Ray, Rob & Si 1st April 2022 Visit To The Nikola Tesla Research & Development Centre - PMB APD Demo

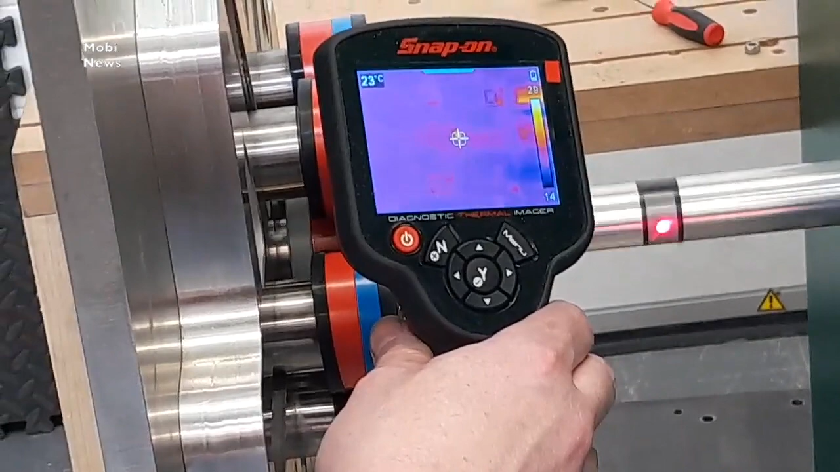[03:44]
On screen: spot 23°C
You can see that's the only contact point at the minute. Is it touching the rubbers a little bit?